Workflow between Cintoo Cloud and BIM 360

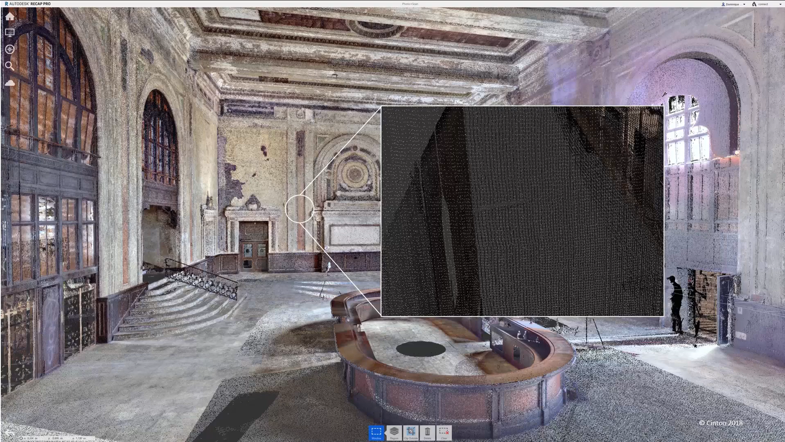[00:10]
Syn2Cloud will take your scan project after registration, in Autodesk Recap or any other point cloud software,
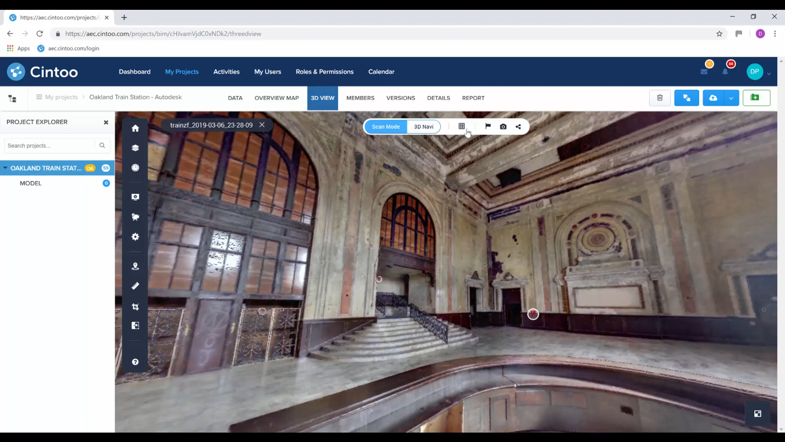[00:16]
and will turn each scan position into a very high resolution 3D mesh prior to the upload to the cloud.
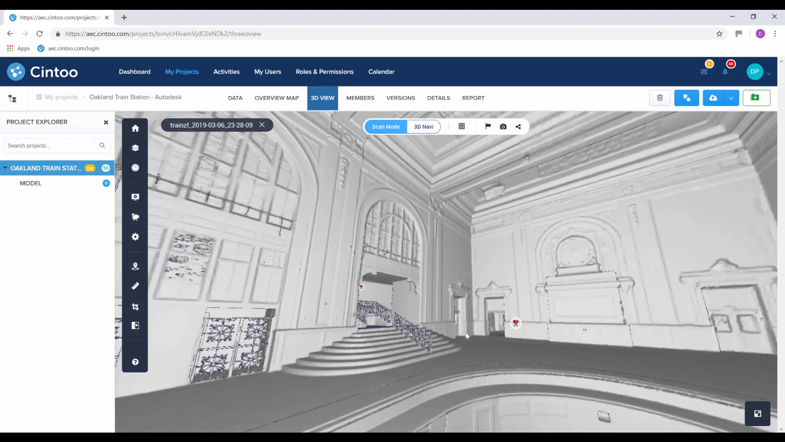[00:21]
This point cloud to mesh transformation will not only make your reality data 10 to 40 times smaller,
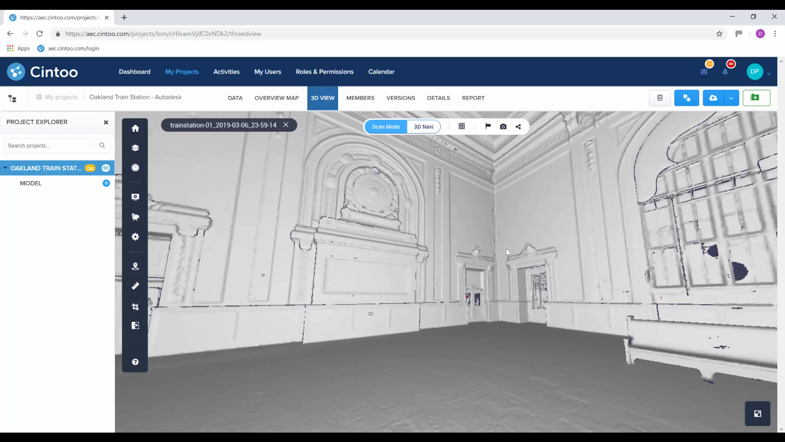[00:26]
but the resulting mesh that is streamed in a WebGL
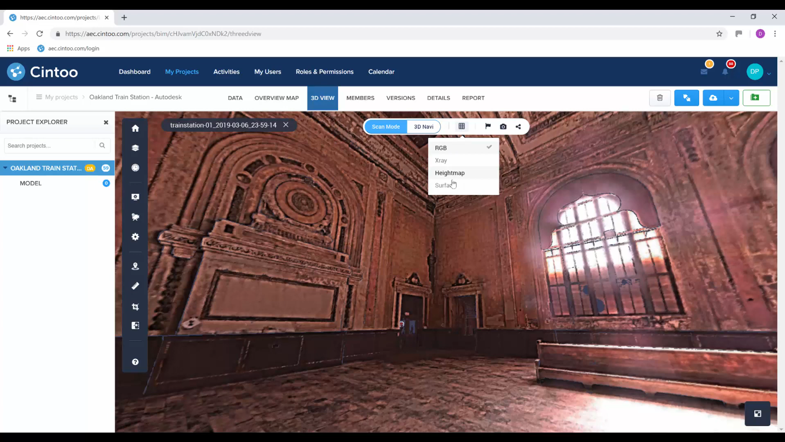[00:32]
browser will reveal details that you have never seen before in your own point cloud. This cloud-based reality data that can now be viewed, shared,
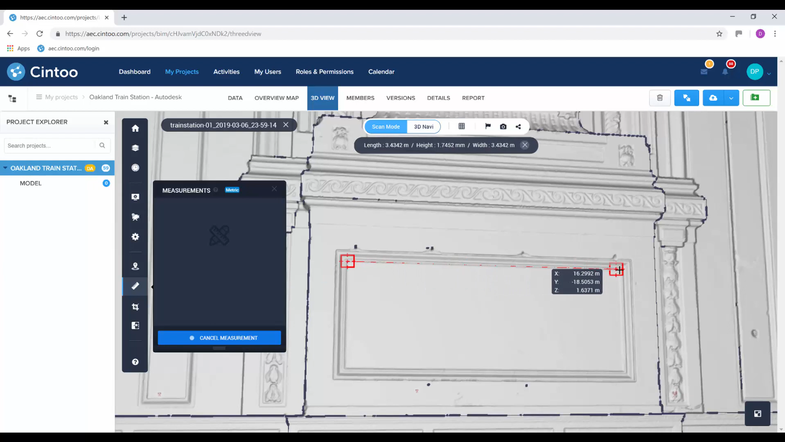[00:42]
measured or annotated by any other team member or customer wherever they are located. You can connect Syn2Cloud to BIM 360 docs,
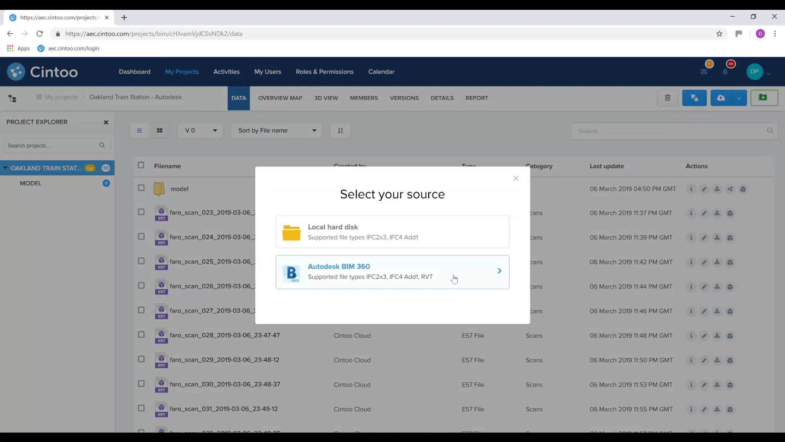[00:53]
pull your BIM model and overlay it over the scanned data in the Syn2Cloud Viewer. We provide the tool to align the scanned data on the BIM model so that they are in the same coordinate system.
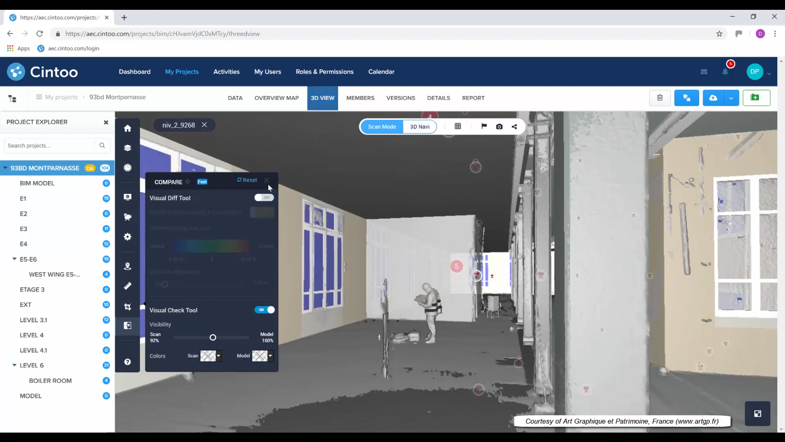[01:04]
And then you can use our comparison tool to detect issues between your as-built conditions on the design intent with very fine details.
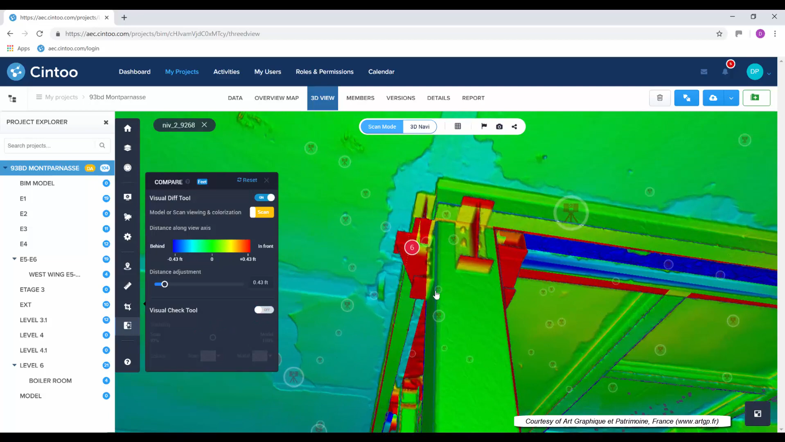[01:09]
Once issues have been detected and documented,
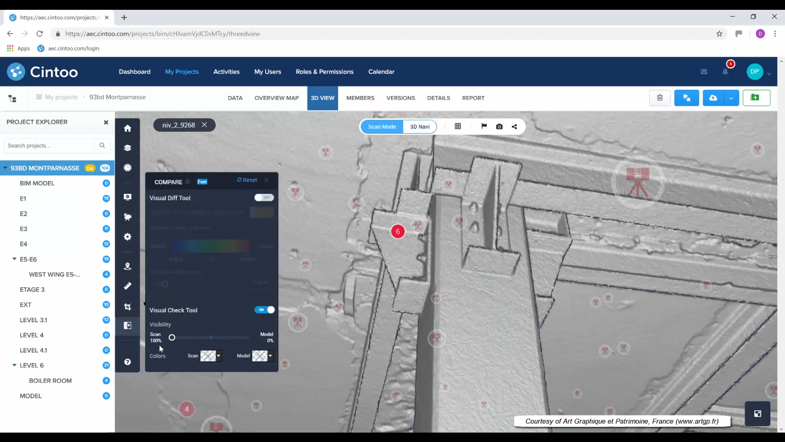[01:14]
you can export them as BCF files and use them with their exact 3D location in your issue tracking solution.
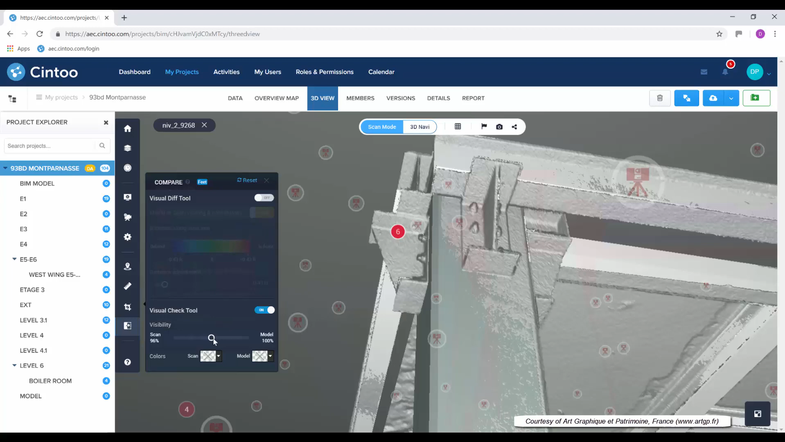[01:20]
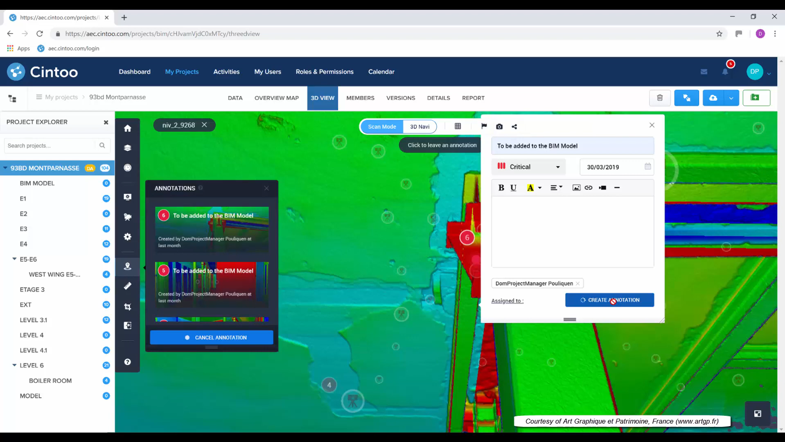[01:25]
The persons in charge of resolving those issues can then log in to Syn2Cloud, isolate and crop the area of concern,
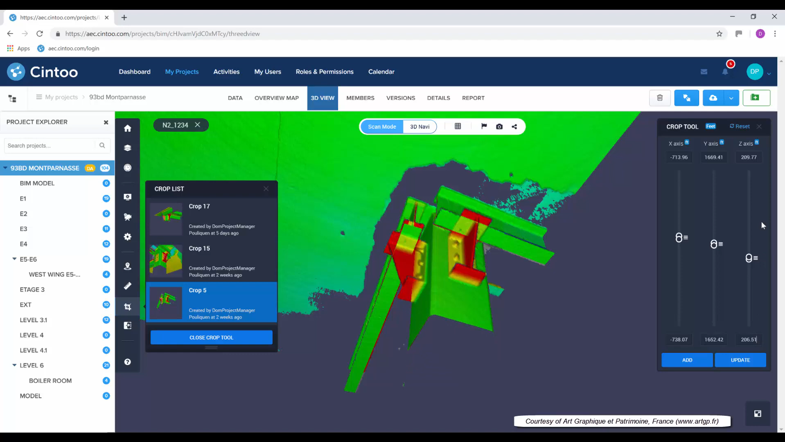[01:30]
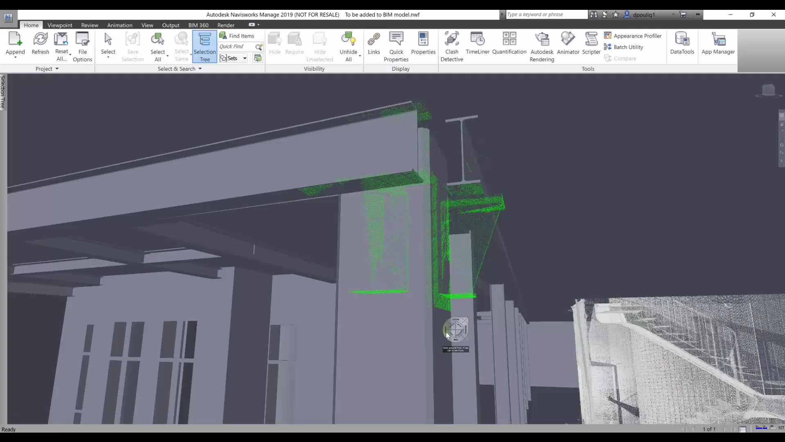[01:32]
and download this exact piece of reality data as an RCS point cloud to be consumed in Autodesk Revit,